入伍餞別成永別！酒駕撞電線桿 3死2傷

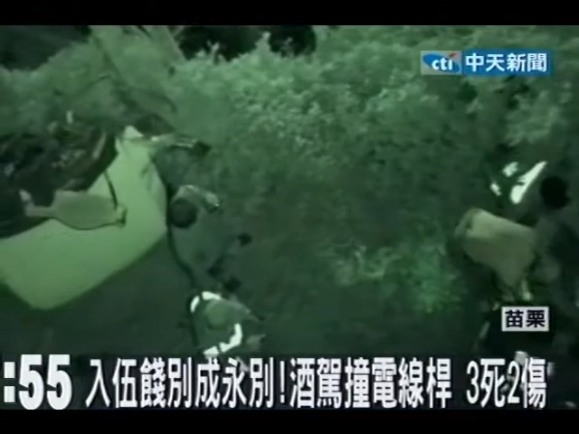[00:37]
其中开车的驾驶更被抛到10公尺深的深沟里头，满脸是血，警消连忙抢救，
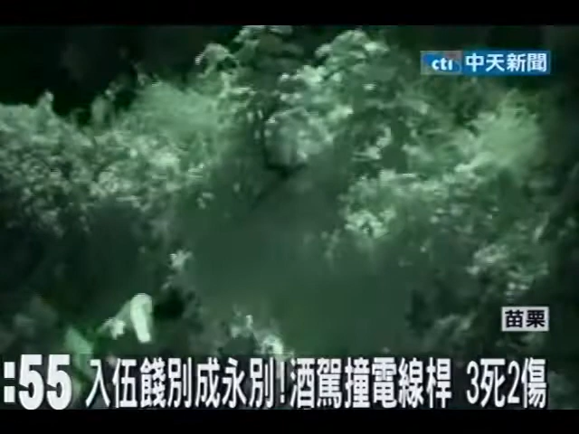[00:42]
架起担架抬起男子，但最后还是伤重不治。